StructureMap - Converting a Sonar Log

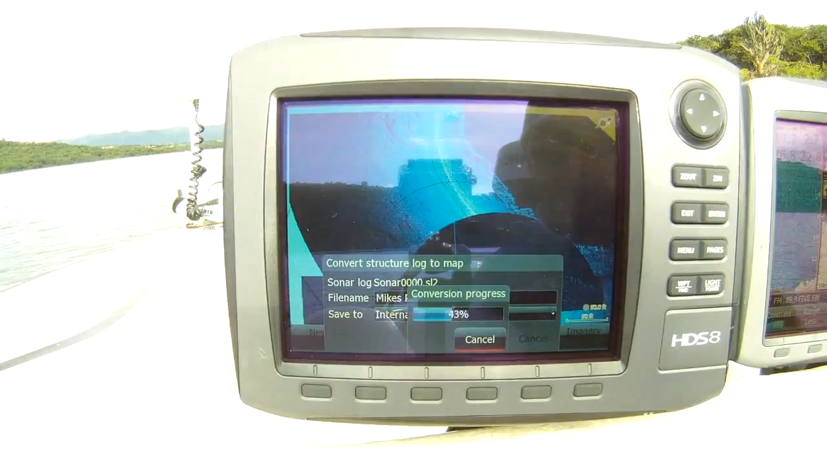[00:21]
obviously quite a large bay, change our structure options,
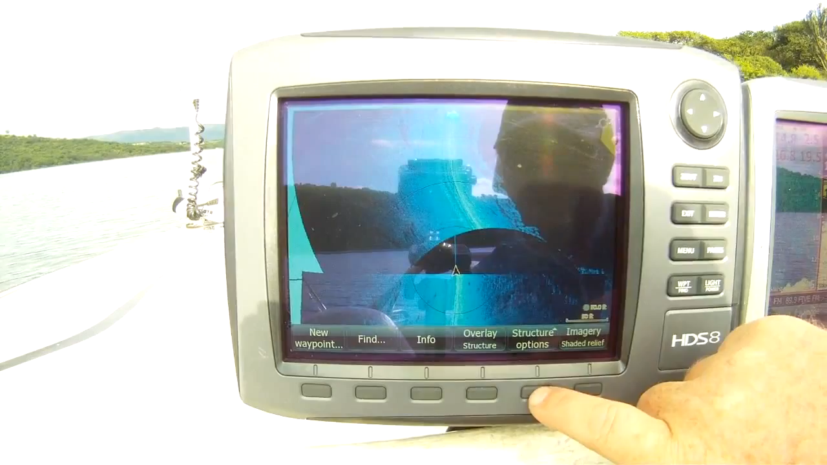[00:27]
we don't want to watch live anymore, we want to see the map that we actually saved,
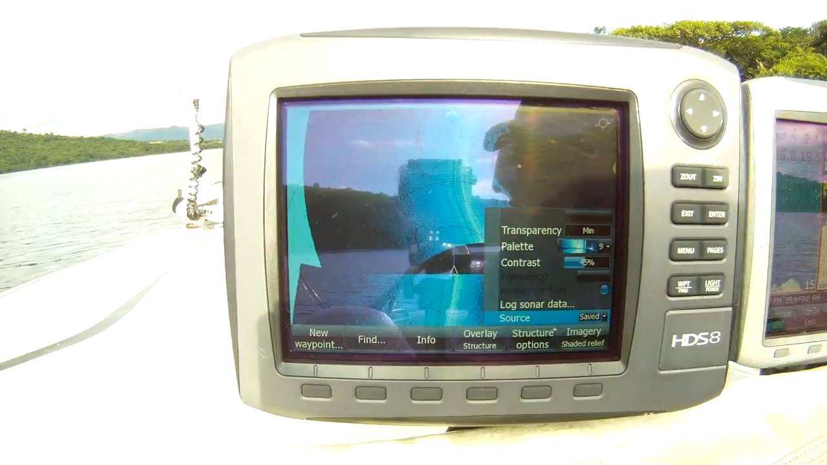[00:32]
okay,
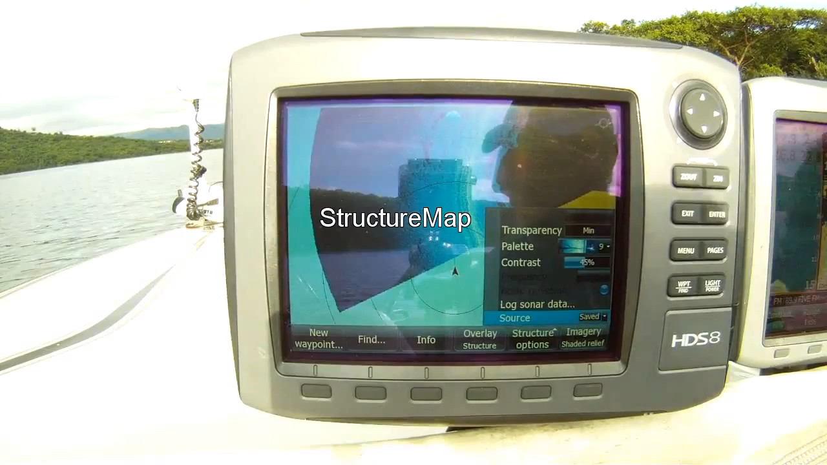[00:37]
let's go and have a look,
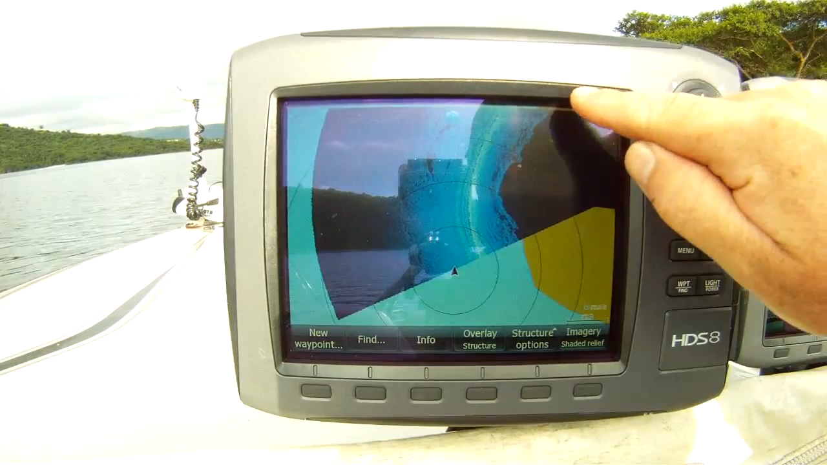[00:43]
remember this is our shoreline here, so we're not too interested in that, that interests me,
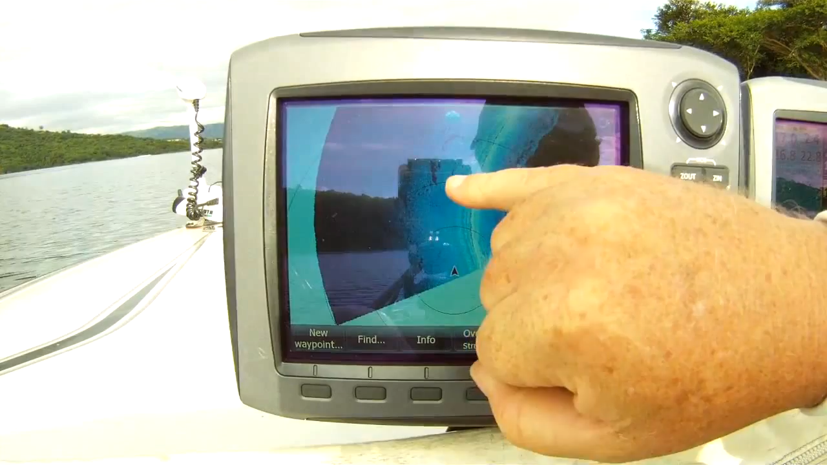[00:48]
you see that little point there, let's speed up to that a little bit, I'm keeping an eye on my sonar the whole time here, running next to it,
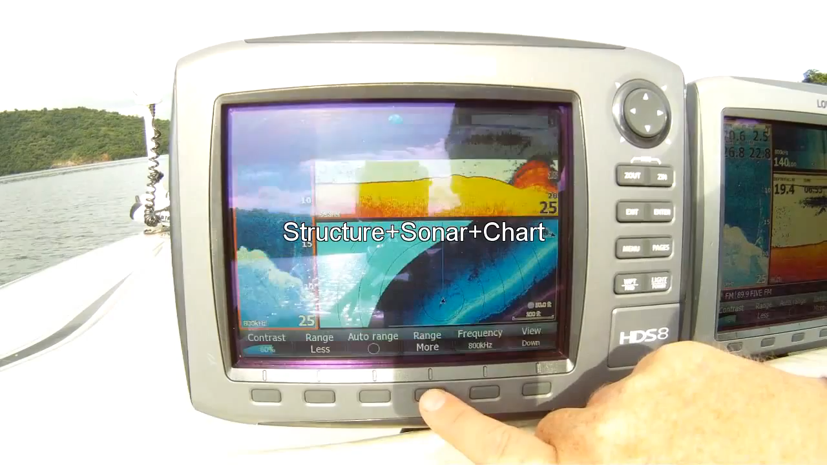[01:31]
this, that was a substantial brush part.